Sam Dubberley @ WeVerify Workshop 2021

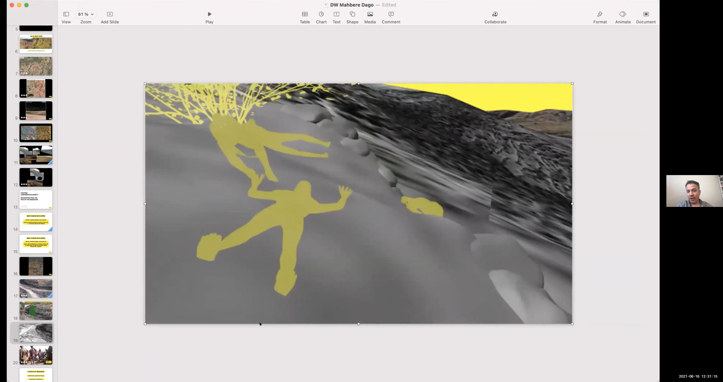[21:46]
And what we were able to do was then, by reconstructing the whole area,